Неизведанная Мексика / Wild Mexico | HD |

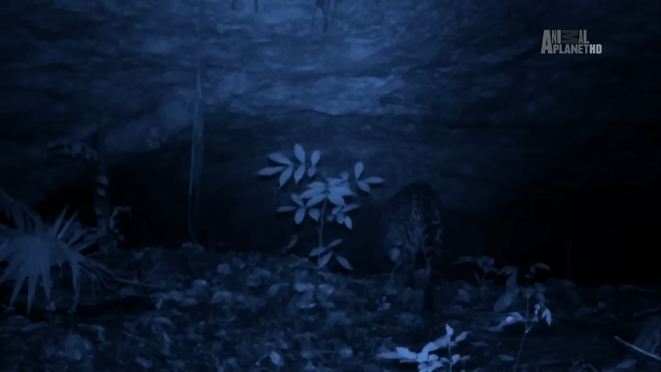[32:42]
С наступлением тьмы появляются охотники, которых трудно увидеть. Оцелот размером вдвое больше домашнего кота ищет мышей.
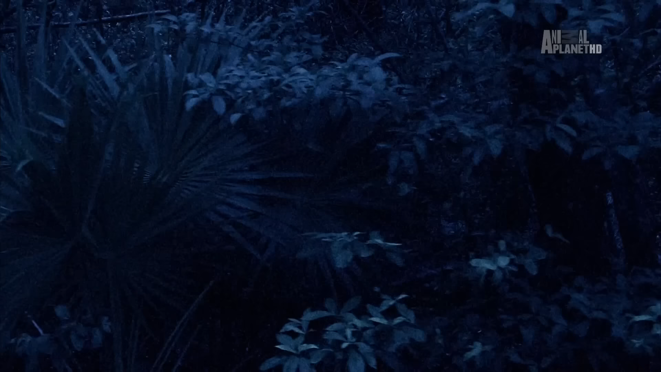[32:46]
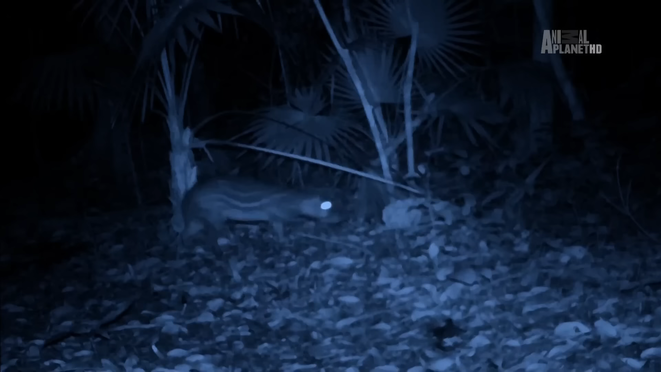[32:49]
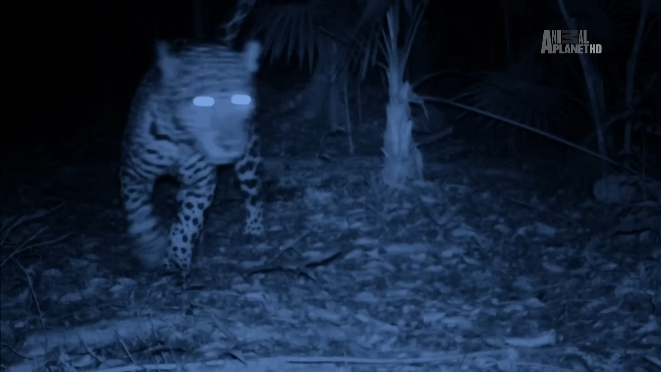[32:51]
А ягуар тем временем использует хитрость,
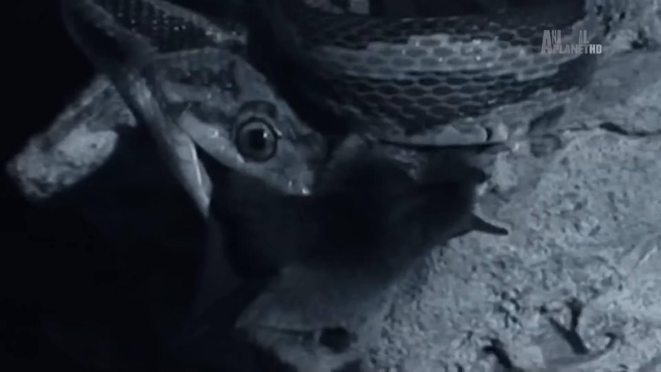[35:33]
Или терпеть боль от укуса. В итоге летучая мышь проигрывает битву.